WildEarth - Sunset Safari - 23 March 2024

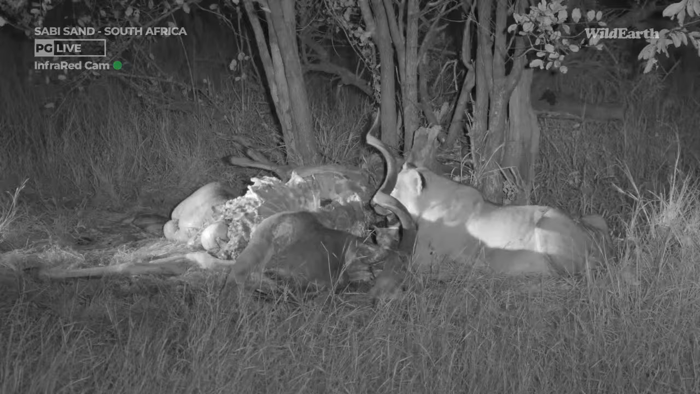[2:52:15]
So we are in infrared now, but there also is a spotlight here. So what's happened is that there's the vehicles from the bounce the spotlight off the ground, or the light, not the spotlight itself, but the light off the ground, and so that these air gates can take some photos in it. And it doesn't really bother animals that much.